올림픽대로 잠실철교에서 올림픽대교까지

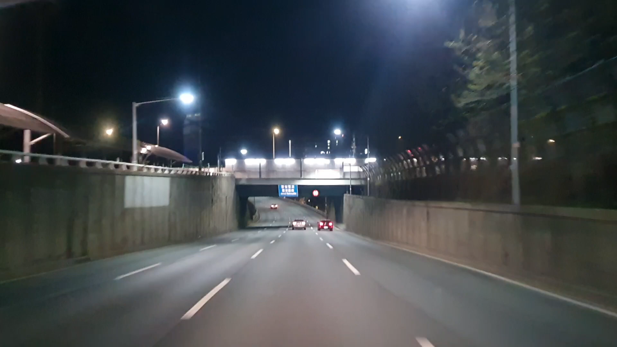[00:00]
잠실 철교죠, 앞에가. 지나갑니다. 이야, 엄청 달리네. 차들이 엄청 빨리 달립니다. 올림픽 대교입니다. 앞에, 저 앞에 보이는 게.